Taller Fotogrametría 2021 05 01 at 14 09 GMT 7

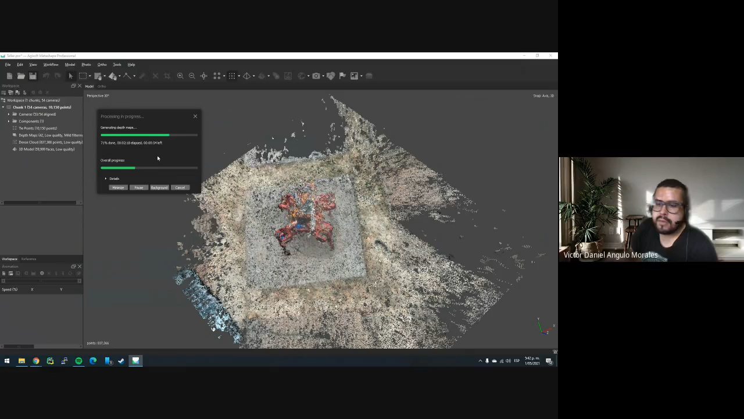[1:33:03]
bueno esperemos unos si es mucho más demorado si ven que solo subía medio digo abajo a medio entonces si ven que ya se demora muchísimo más creo que yo tengo acá unas unos unos procesamientos de papa espérenme yo les muestro digamos
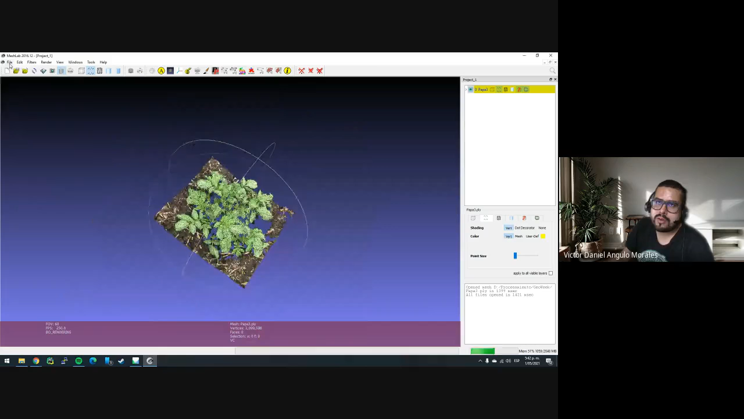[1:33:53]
creo que hay más por acá bueno estos ya son vuelos y este
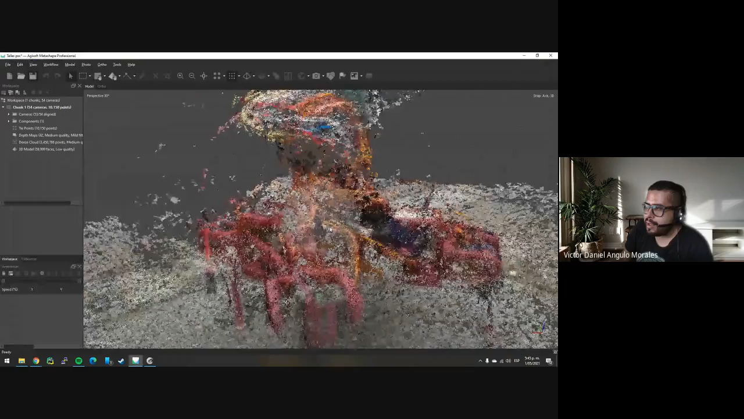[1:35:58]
y bueno lo puedo acercar hasta allá si ven muchachos miren sino que ya tengo mejores imágenes podría tener mejor
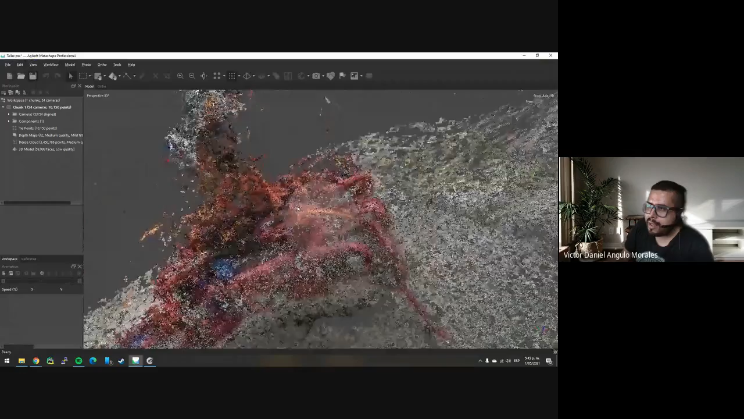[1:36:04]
esos cables mejor todo muchachos
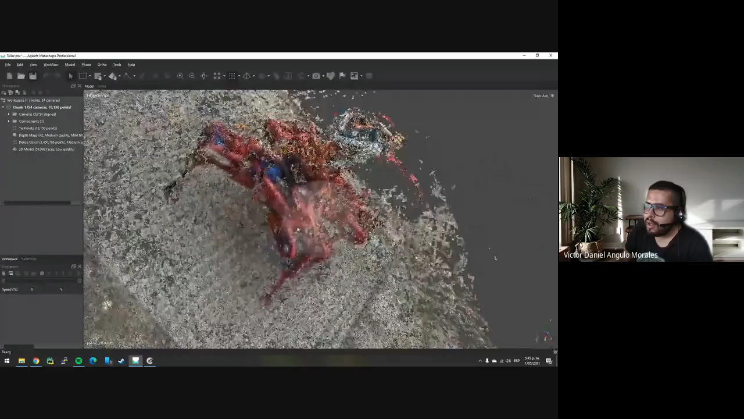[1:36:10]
como puedo de pronto ir editando esto muchachos acá ustedes van a tener
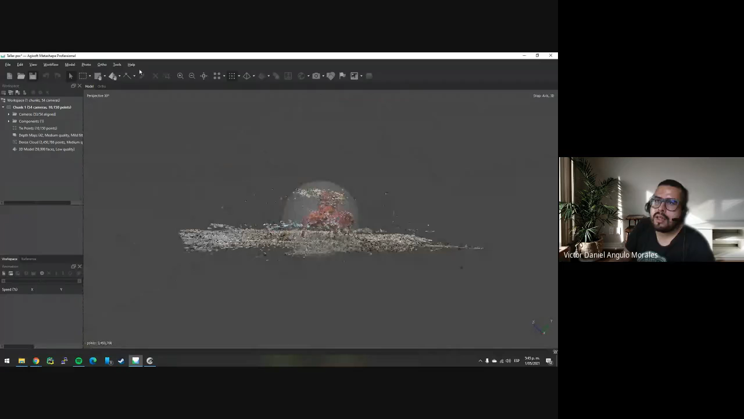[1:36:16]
unas herramienticas que digamos es esto miren yo puedo seleccionar todo esto y darle suprimir
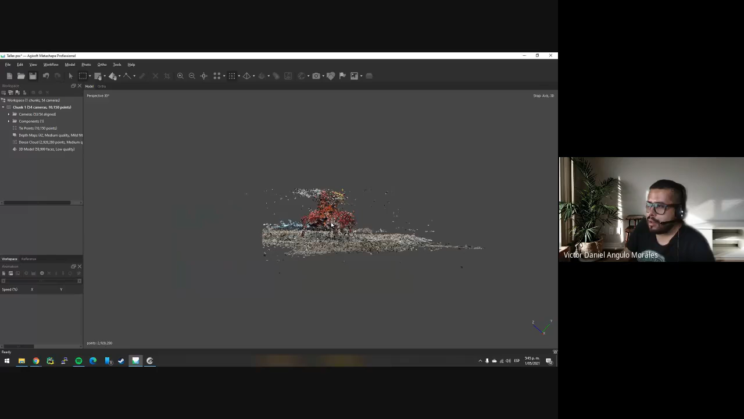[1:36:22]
y ahí ustedes van refinando sus modelitos digamos para hacer algo en la casa interesante
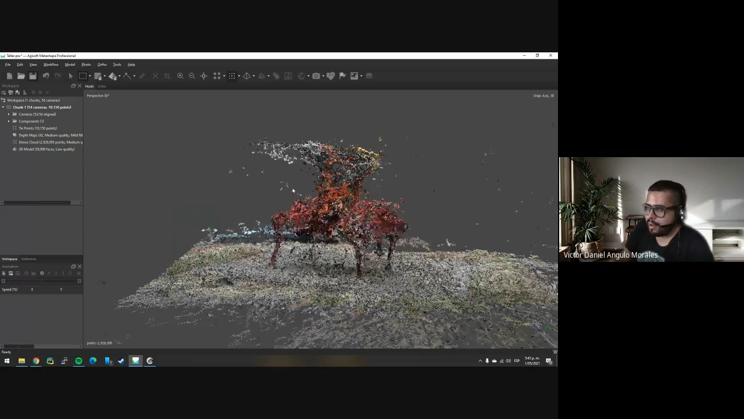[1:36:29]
y ya después eso lo exportan y pueden tener esto digamos para una impresión 3D muchachos
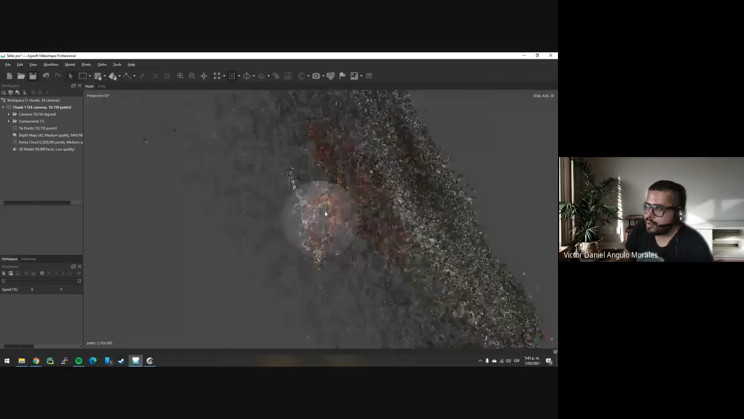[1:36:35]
si esto ya se empieza a ver algo entonces
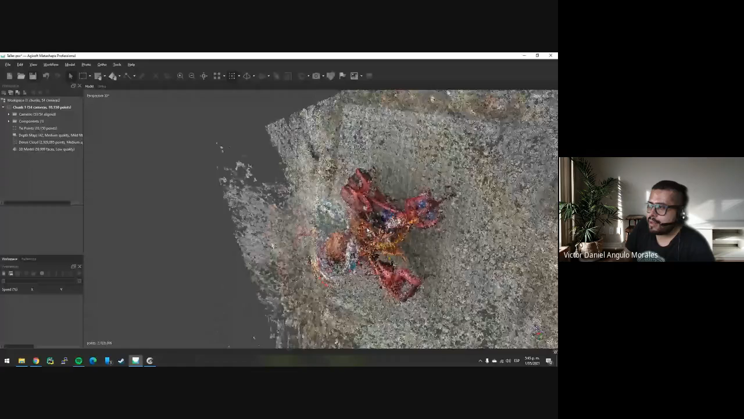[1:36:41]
bueno eso es voy a abrir la última que es esas papas quizá me tramo bastante las papas tengo papas muchachos alguien dice bueno y por qué tienen papas es porque mi tesis de doctorado es de eso de papa
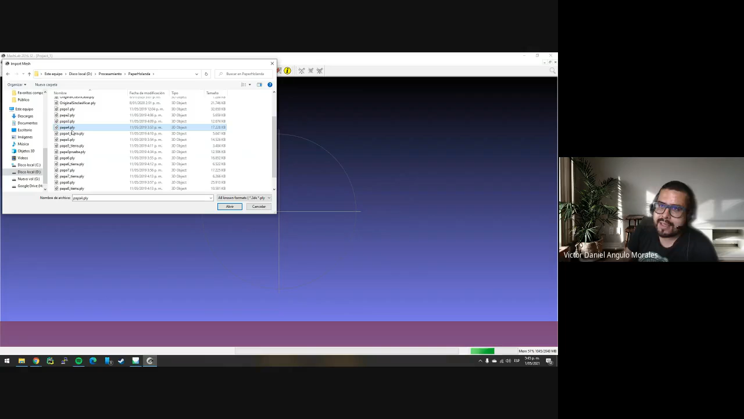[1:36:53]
entonces miren miren como se ve una papa en 3D muchachos esto es la tierra
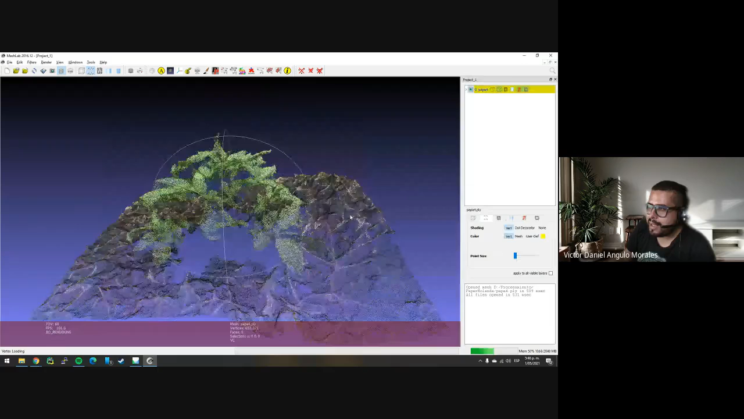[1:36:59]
entonces esto es una imagen imagínense todo esto tiene 700 mil puntos esto es algo maravilloso que uno puede ver y trabajar
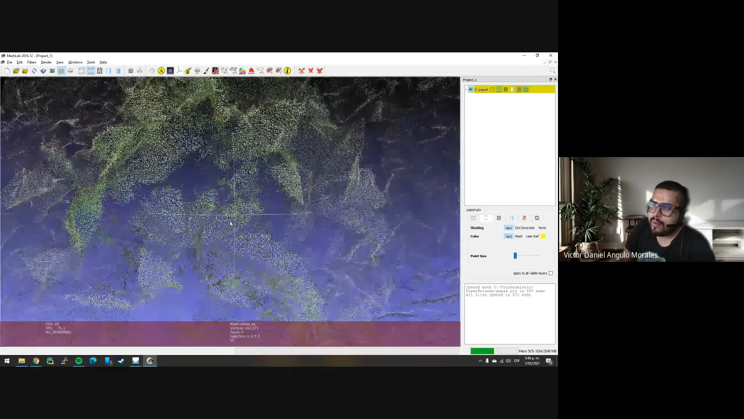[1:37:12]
cómo se ve esto y esto fue a partir de solo imágenes muchachos y el software capturó esto esto es en ultra alto ya la imagen como está si Nico nos hubiéramos enviado fotos así pues tendríamos algo así muy muy definido
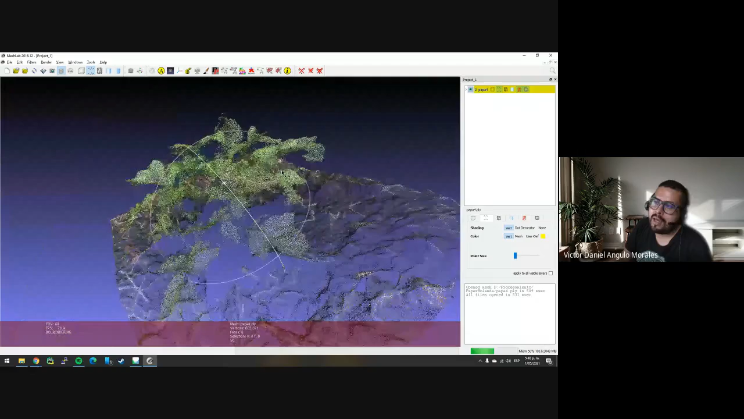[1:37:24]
listo estos huequitos que alguien dice profe qué pasa acá estos
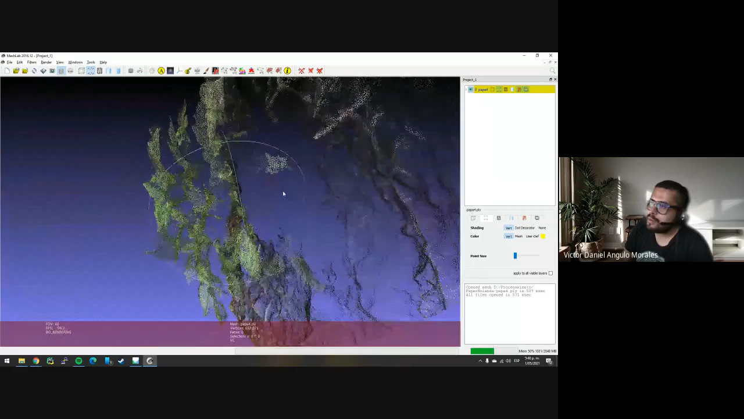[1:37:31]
huequitos qué pasa ahí son huecos porque imagínense que estas imágenes sobre todo fueron tomadas en esta posición desde una posición superficial
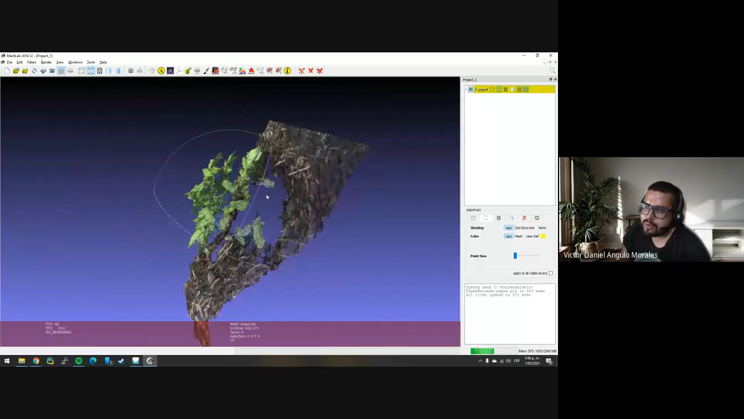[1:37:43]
si yo hubiera tomado fotos estos son donde no hay datos realmente si hubiera tomado fotos así en diagonal el problema es que aquí al lado aunque ustedes no lo crean aquí al lado hay otra papa entonces no se puede tomar fotos así en diagonal tiene bastantes retos eso pero pues en general esto es algo increíble listo y pues algo que
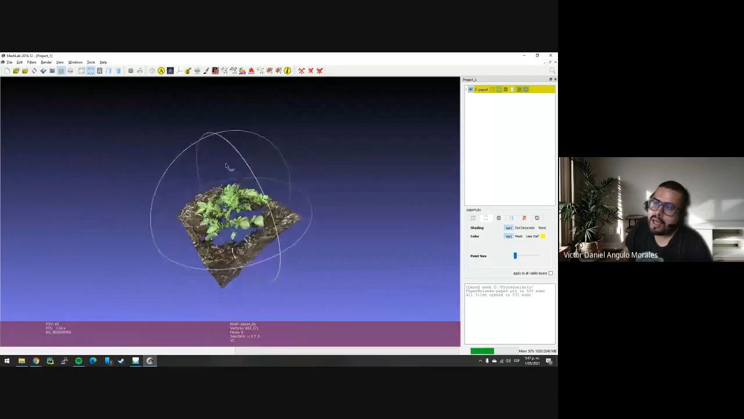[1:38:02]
la gente nunca ve nunca es capaz de ver o analizar así cosas en tres dimensiones y que eso no
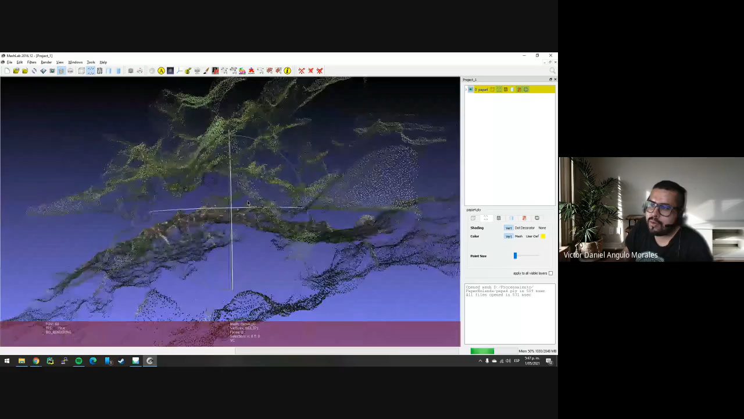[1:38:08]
fue capturado con con láser porque hay los los hay unos equipos que tienen un láser bueno hay unos que se llama faro que tiene un láser y el toma 700 mil
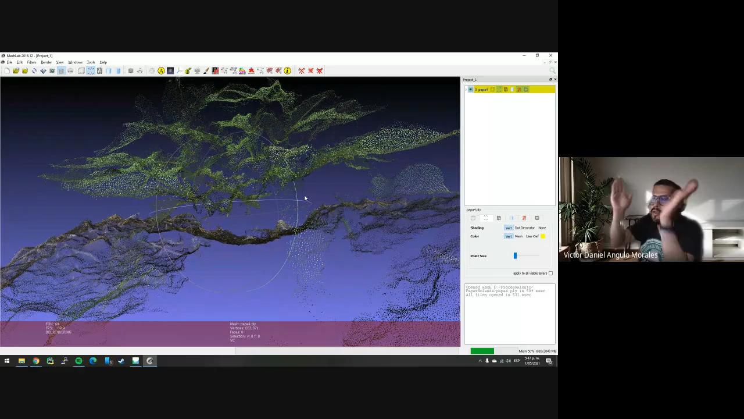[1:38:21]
puntos por segundo y es en terreno pero
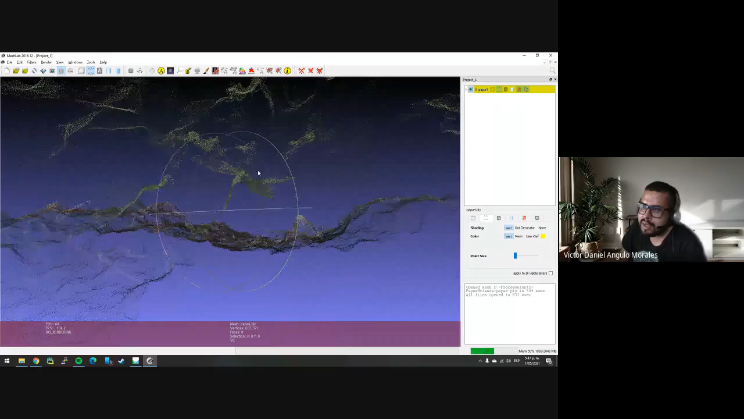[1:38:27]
son muy difíciles de llevar a campo porque pues es un equipo grandísimo y uno puede tomar un
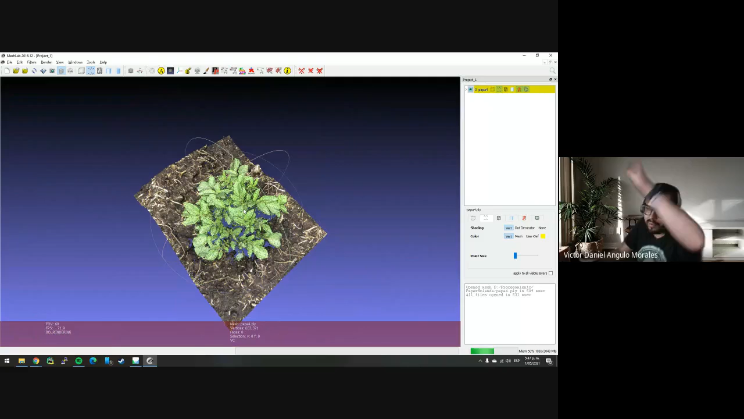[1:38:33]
frontal digamos de un edificio y cosas así pero a partir de imágenes uno se ahorra mucho trabajo y
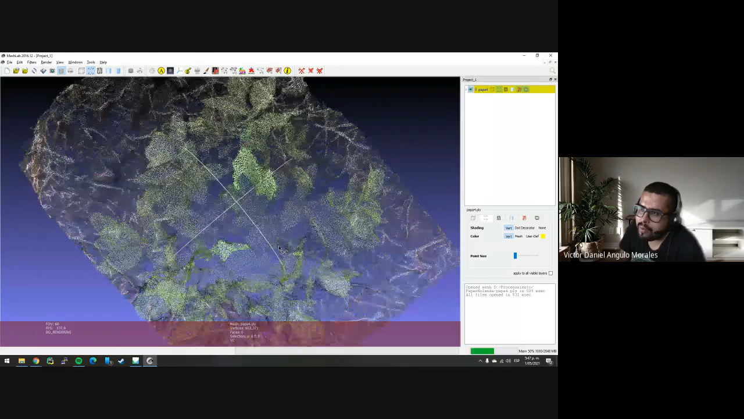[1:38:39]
eso es uno de los objetivos mirar como el trabajo en campo puede reducirse trabajando con cámaras esto es una cámara comercial esto era una cámara normalcita y ya no sé si tengan preguntas muchachos inquietudes si que como que recursos mínimos se necesitan como para hacer si eso es muy pesado muchachos imagínense que para ustedes procesar esto más